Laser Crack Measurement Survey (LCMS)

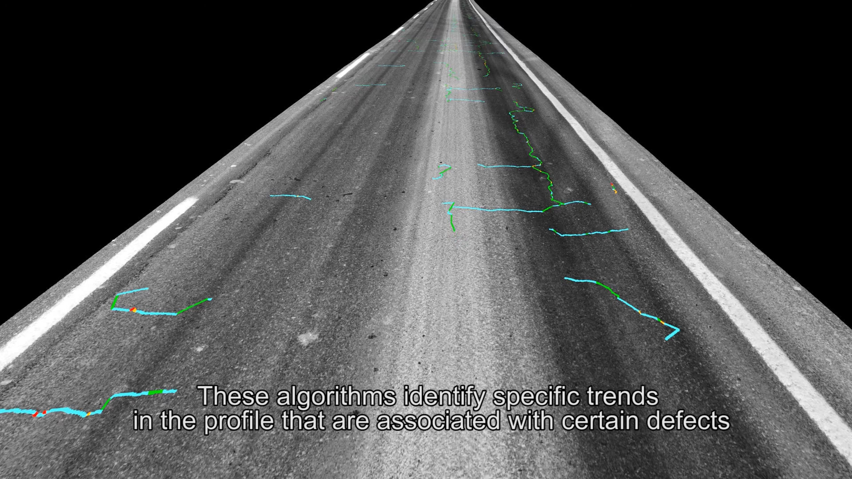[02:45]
These algorithms identify specific trends in the profile that are associated with certain defects.
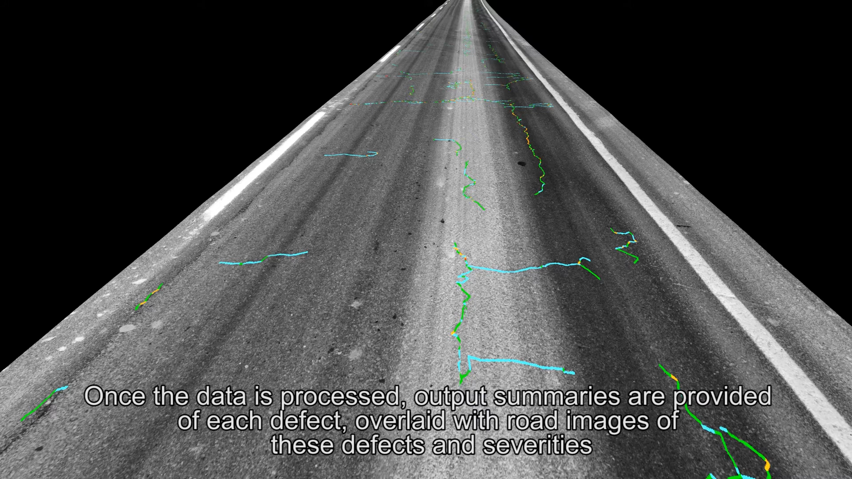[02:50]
Once the data is processed, output summaries are provided of each defect,